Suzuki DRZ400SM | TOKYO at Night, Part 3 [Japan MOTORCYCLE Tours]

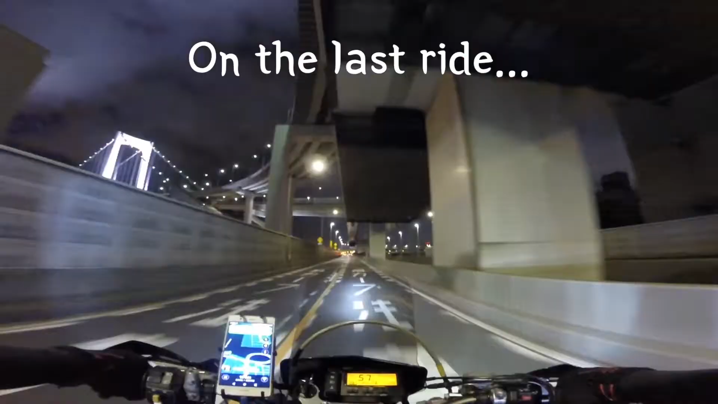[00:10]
the bridge across Tokyo Bay, and the biggest fish market in the world.